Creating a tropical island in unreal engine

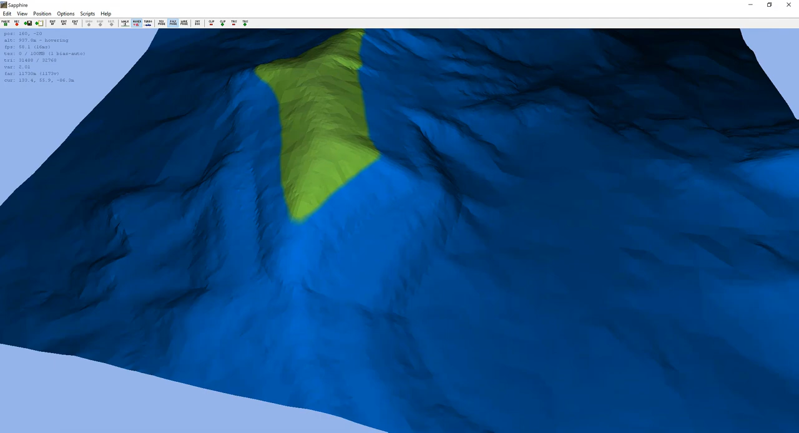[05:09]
And the darker areas, darker blues, are your
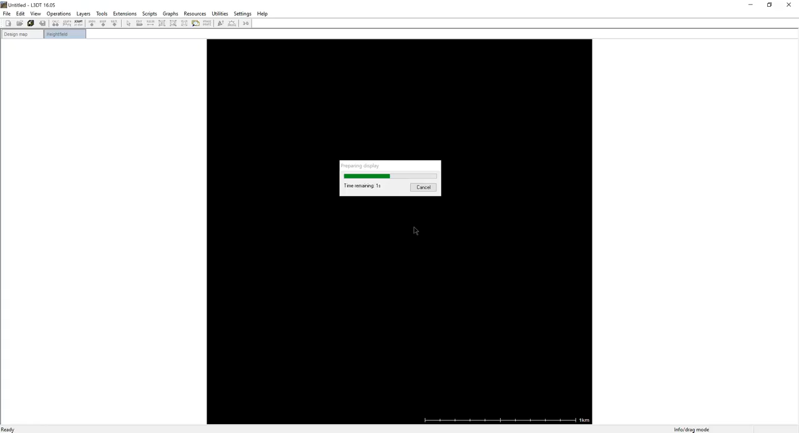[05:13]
height variations.
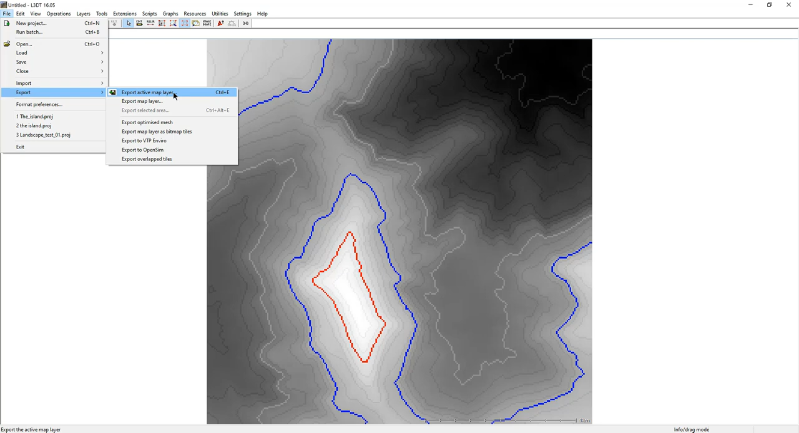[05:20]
So anything that's lighter white is higher ground, and anything that's darker is lower ground. And then you'd want to do is export your map. I'm going to do file format R16.
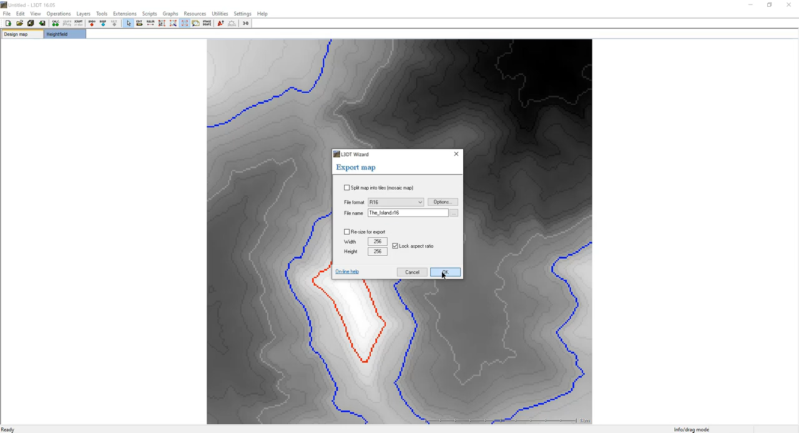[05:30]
I'm going to call it the island. And I'm going to choose the location where I want to save it at. And over here, I'm going to import the file.